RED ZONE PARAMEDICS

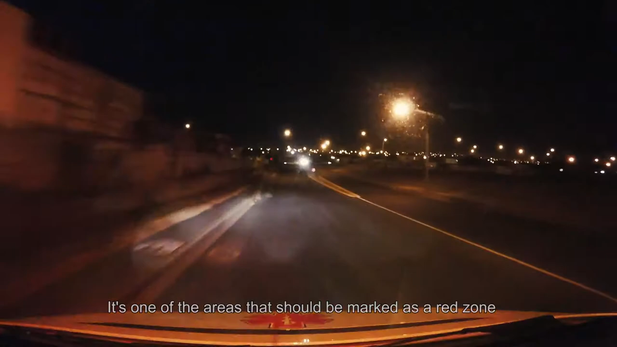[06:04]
There's one of the areas that should be marked as a red zone.
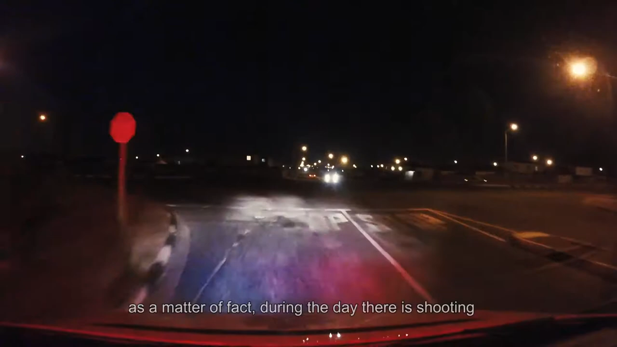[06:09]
As a matter of fact, during the day, they're shooting. So, we're waiting for something to happen before we see him in this area. Yes, it is. Yes, it is.